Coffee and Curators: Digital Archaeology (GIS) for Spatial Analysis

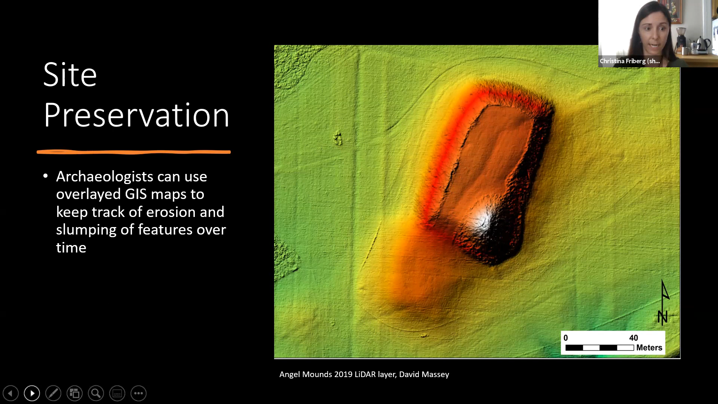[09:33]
And then when we overlay it, this image, this data was collected by David Massey, who's a geography PhD candidate at IU. And he also created these contours, which really illustrate, you know, where the eroding soil is is depositing itself on the site. And ultimately, this is collected in 2019. And so we can do in another couple of years another drone LIDAR survey to assess whether that's changed and to come up with a plan with the state, with the Indiana State Museum and Historic Site that owns the property at Angel Mounds,
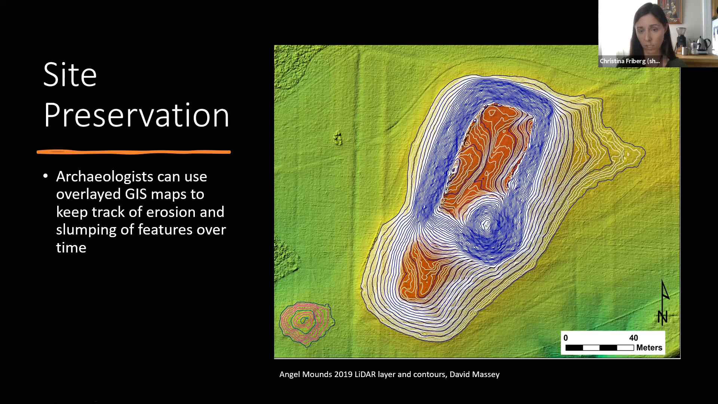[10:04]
on how we can preserve that particular mound.